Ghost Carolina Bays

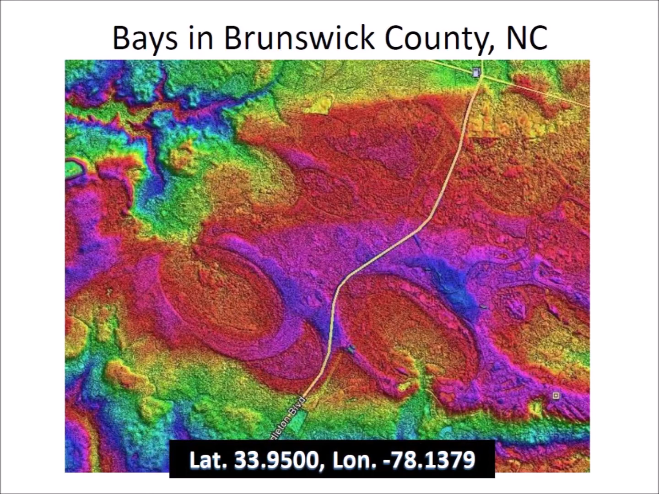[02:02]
I highly recommend that anyone publishing any paper about the Carolina Bays should use latitude and longitude for all the images. Some bays have names, but many of the names are ambiguous and cannot be found easily with Google Earth. The top right of this image has the barely discernible ghost bays described by Prouty.